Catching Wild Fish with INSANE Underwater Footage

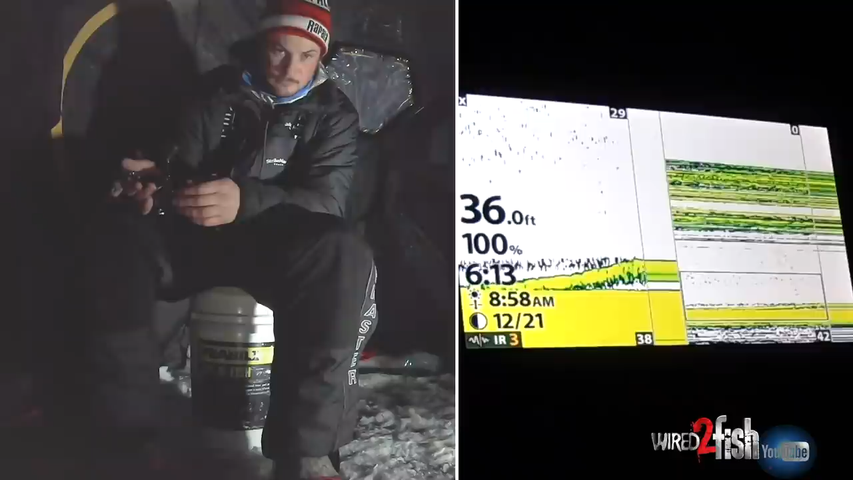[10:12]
On screen: depth 36.0 ft
Like he's all over my bait. And for whatever reason, like a walleye will come and make contact with it, and it's usually game on. But Burbot, like, hang around your bait for a second, make a big paint streak mess, and then crush it.